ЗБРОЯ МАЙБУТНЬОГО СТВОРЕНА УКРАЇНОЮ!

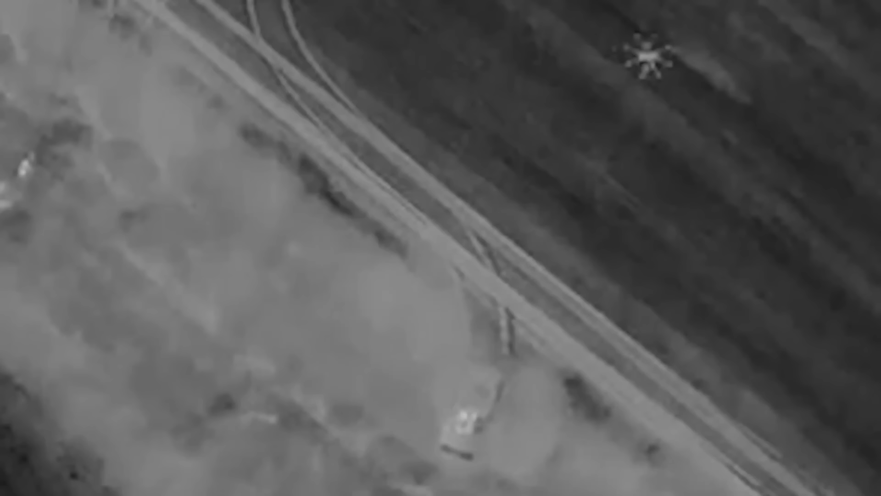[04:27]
Під час боїв, згадують пілоти дрона, безпілотник скидав на ворожу техніку 82-х та 120-мм міни.
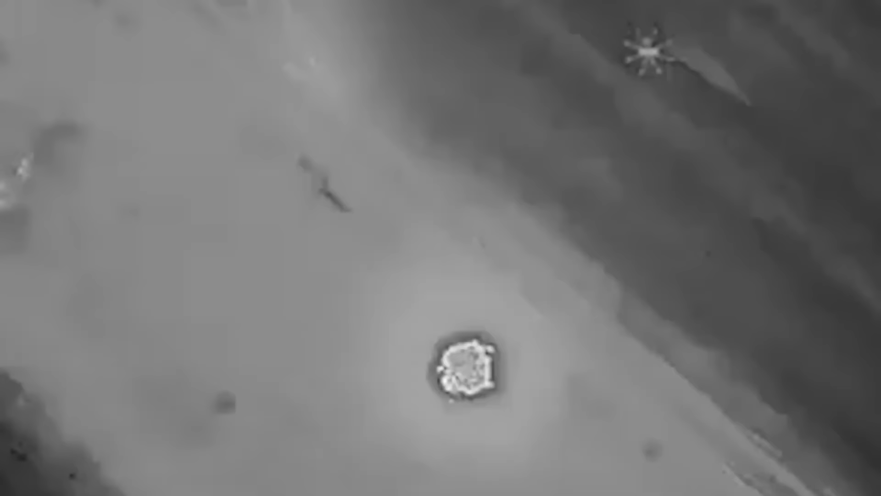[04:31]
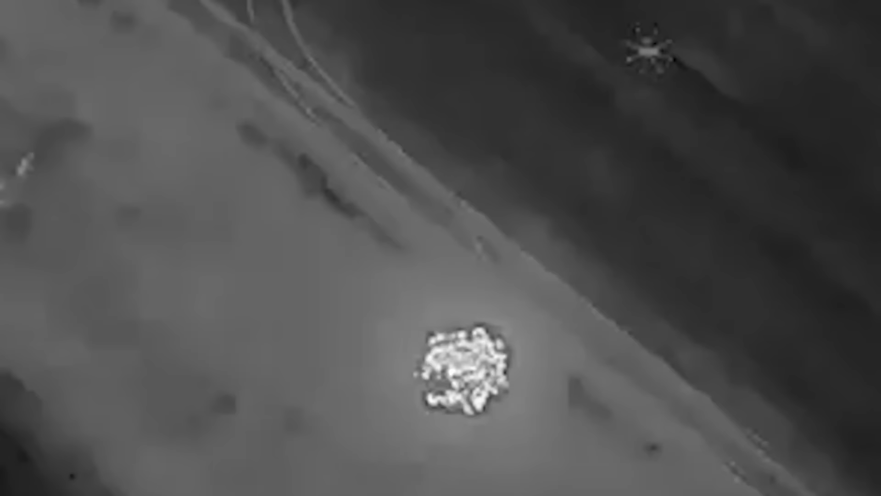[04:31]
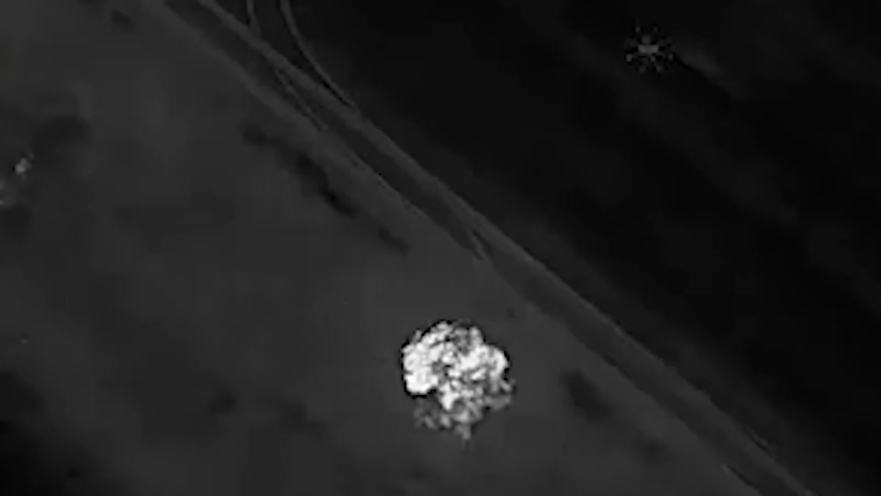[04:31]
Це ударний дрон. Він зроблений для того, щоб скидати боєприпаси на цілі.